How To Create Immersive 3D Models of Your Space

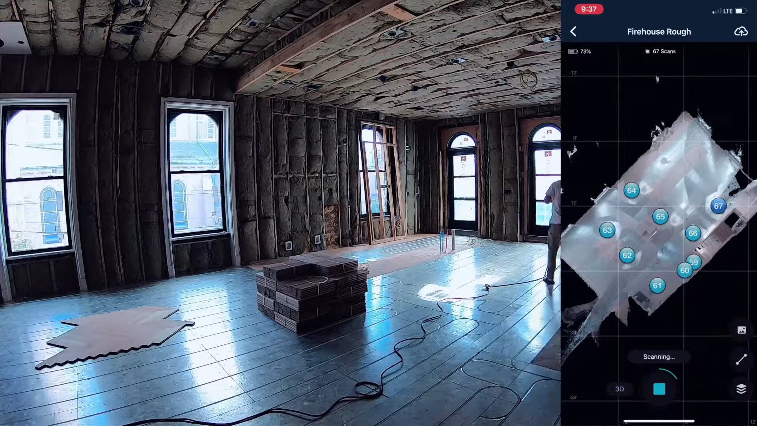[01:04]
once the scan is done upload it to Matterport cloud and then it takes a couple of hours to process
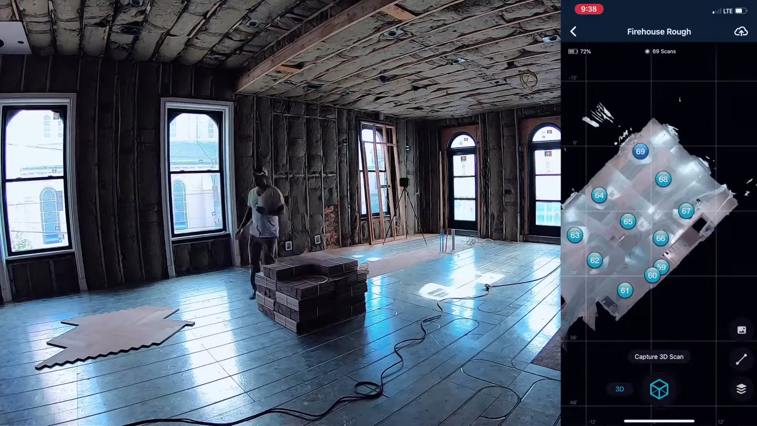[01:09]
all that data sends you an email when it's done and you've got an immersive 3d model that you can then